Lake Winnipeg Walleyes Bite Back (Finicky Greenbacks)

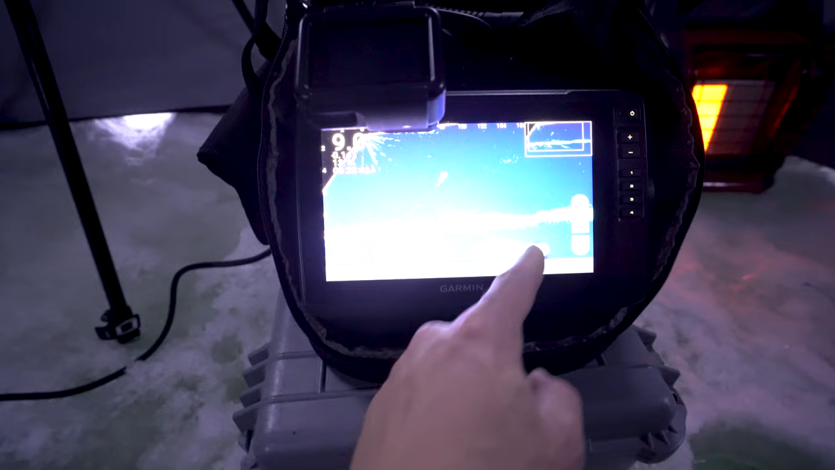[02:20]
But if we go to our live scope now, what we can do is we can actually look really far ahead and kind of see fish coming in a little bit better if we have it in forward versus if we had it in down, we wouldn't have that. Also, this is our custom live imaging pole here. These are going to be linked in the description below.
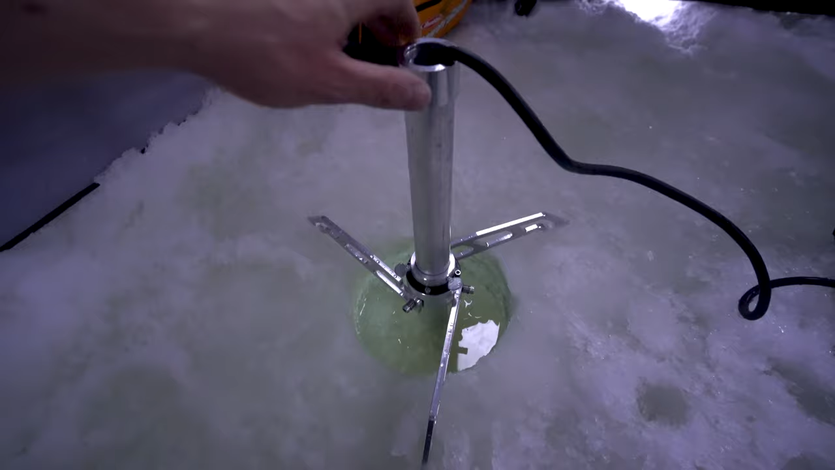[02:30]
All aluminum construction, super heavy duty, super easy to use.
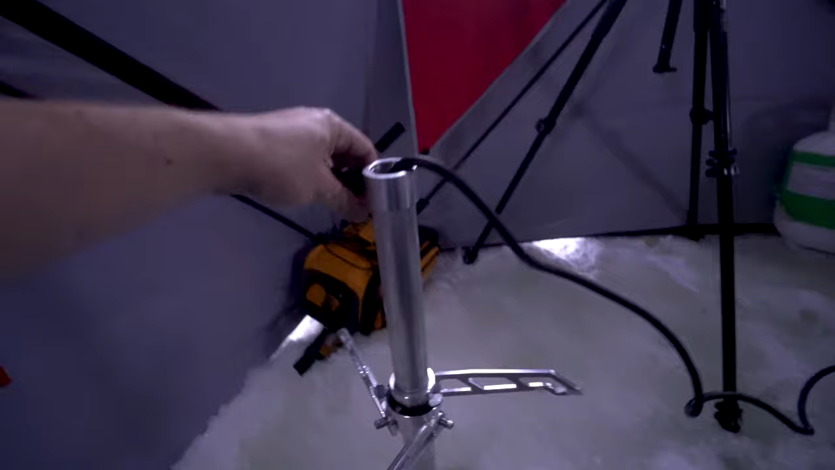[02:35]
They'll be in our description down below. Okay, now enough talking. Let's get to some fishing.
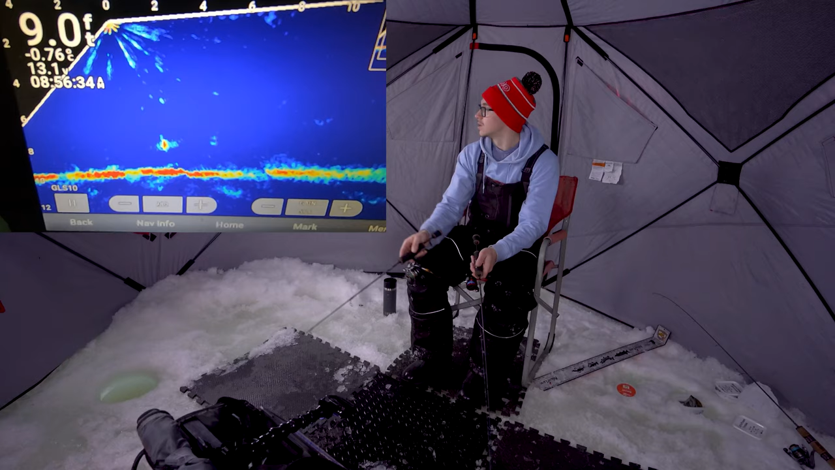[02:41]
Oh, there's one. Smoke me. Small. Woo! That's what you come here for, ladies and gentlemen. Sauger.
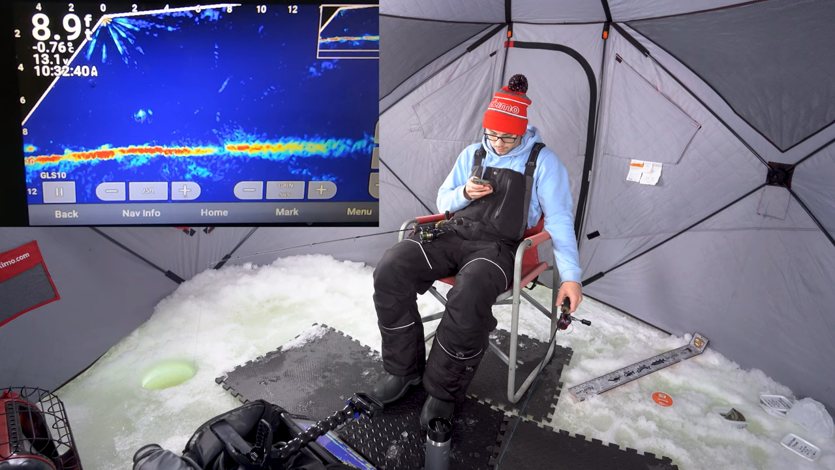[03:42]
Oh, big mark. Big mark. Big mark, big mark, big mark. Oh. Oh, there it is. Oh! Oh my gosh, give me another chance, give me another chance. Come on, come on, come on, come on. It like pushed it with its nose. No!
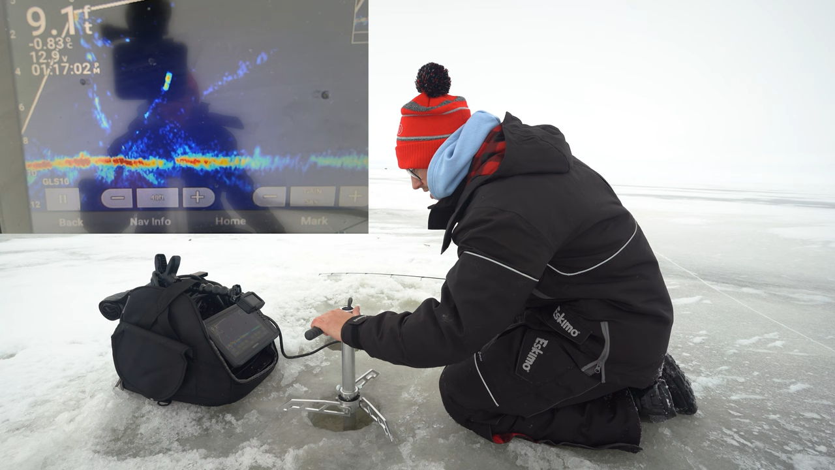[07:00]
On screen: depth 9.1 ft
Looks like a fish right there. It's about 15 feet that way. We don't have a hole there. This is when it's nice to have two guys, so you can just have one guy drilling the holes and the other guy catching fish. So you can call it in with the rattle baits. I just grabbed the one rod, so rocking the ECB still. So I caught both other fish on today so far, so. Be awesome if this guy could come in and bite it. I do have a couple holes right there actually.
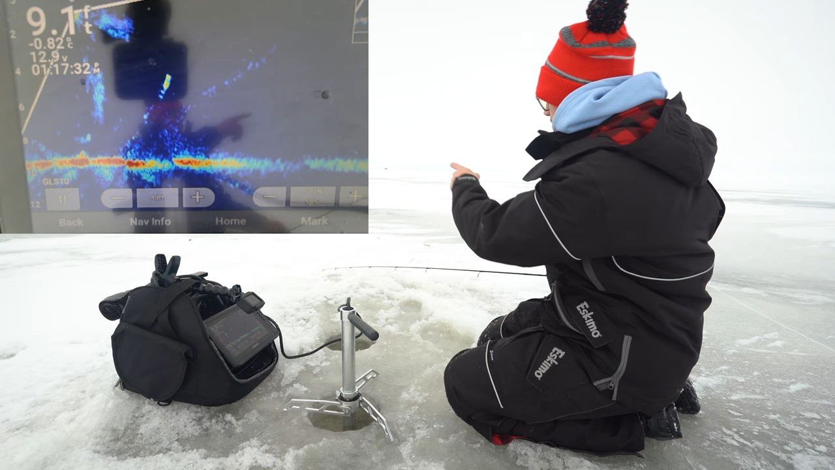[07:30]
Maybe we'll skirt there really fast. Oh, there's a fish moving in right there. You might see my bait. This could get interesting.
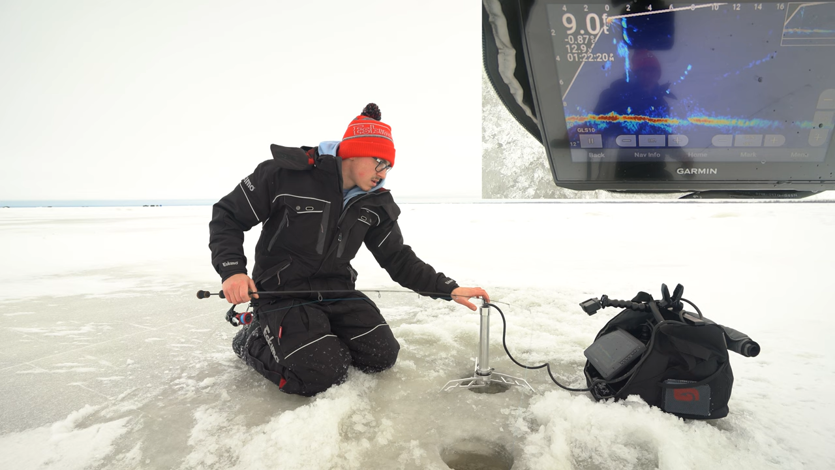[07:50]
Where'd he go? There he is, see him? That's him right there, about 8 feet behind us. And he is leaving, it looks like. Nice. Oh, it's not a small one either. That's the frustrating part. Dang it.
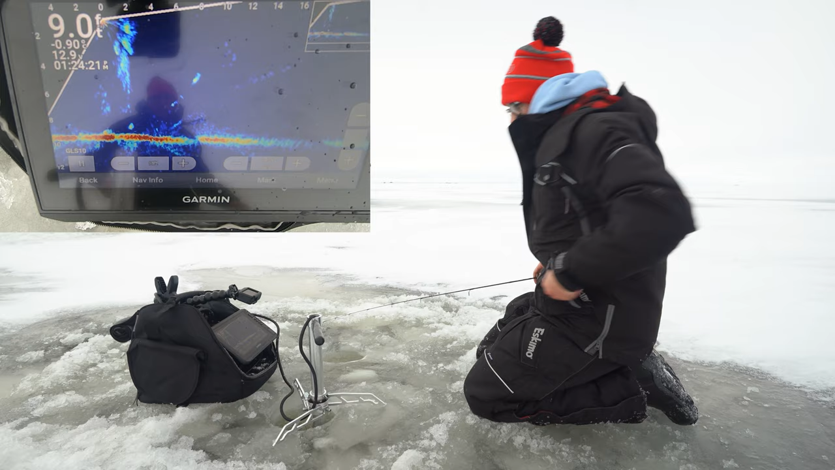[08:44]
Oh, there he is. Coming from the right. So he's coming hot and heavy. Please. Come on. Come on. Could eat it. Yeah, I think he's gonna eat. Nope.
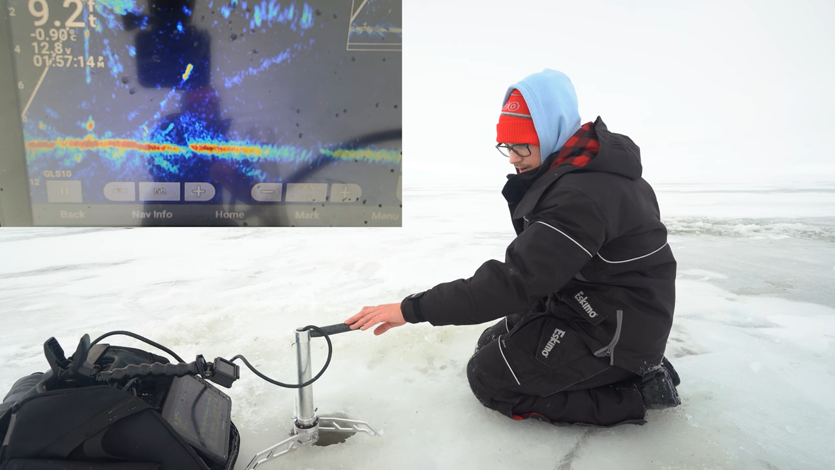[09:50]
Oh, that's a nice one too. Where is it? It's coming. Come on, I don't know where he is. Where'd he go? Left me. Come on. No.
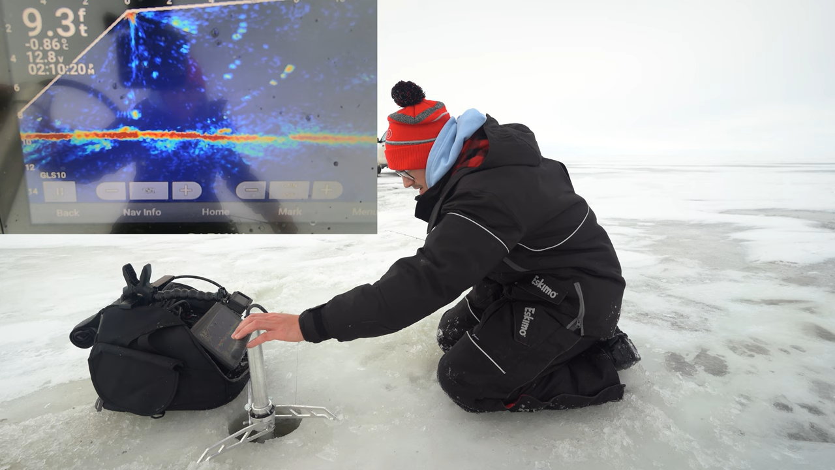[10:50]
On screen: depth 9.3 ft
No. That's it right there. It's kind of swimming that way. About 4 feet away. Okay. Couple feet away. It's right on top of me, underneath me. Looks like it's gonna eat. Oh my gosh. Swam right up for it and completely denied it.
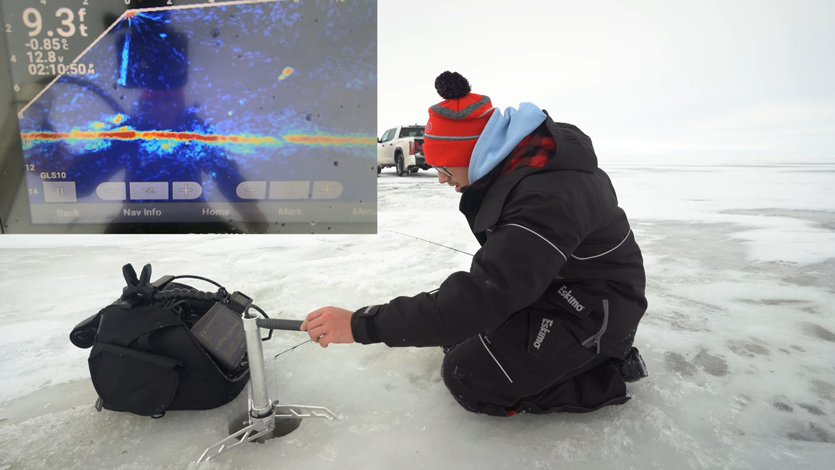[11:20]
On screen: depth 9.3 ft
You get a second chance? Wow. I don't know what the hell these fish want.